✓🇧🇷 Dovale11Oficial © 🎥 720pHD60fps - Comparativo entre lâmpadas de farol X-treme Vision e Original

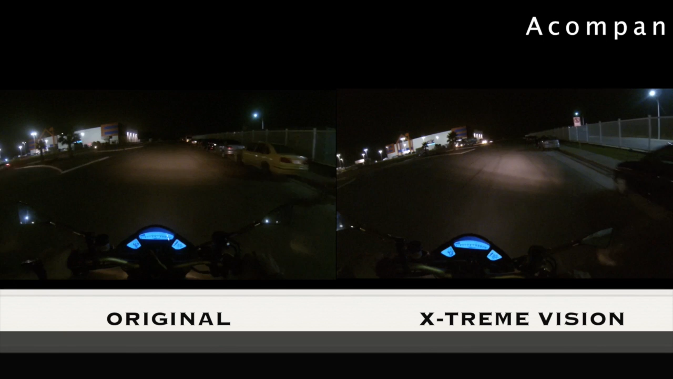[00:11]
deserto. Tá vindo um carro ali, mas acho que vai dar pra gente fazer aqui. Tô piscando aí o farol. Ixi, é muito carro.
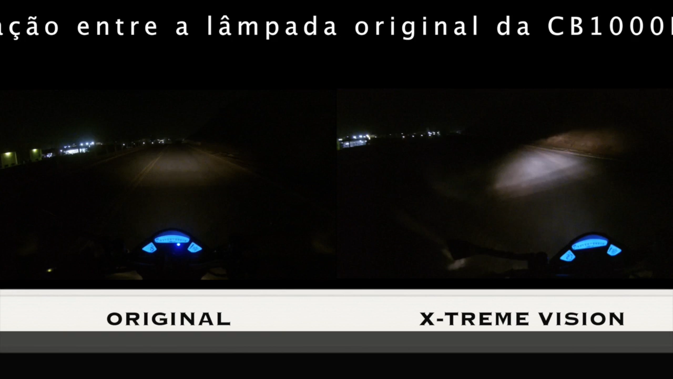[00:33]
Ixi, quanta terra. Deu pra dar umas piscadinhas aí, a gente compara.
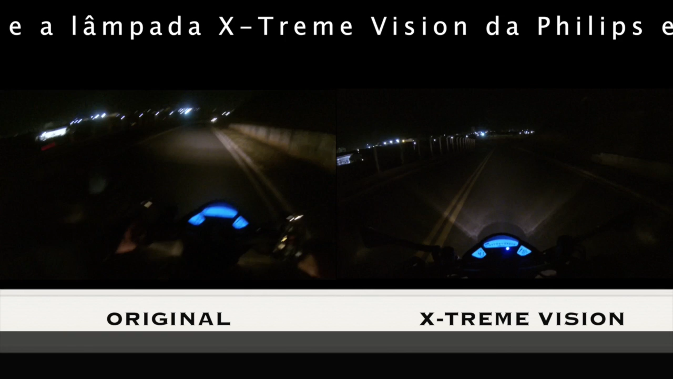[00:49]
Vamos ver como é que vai ficar.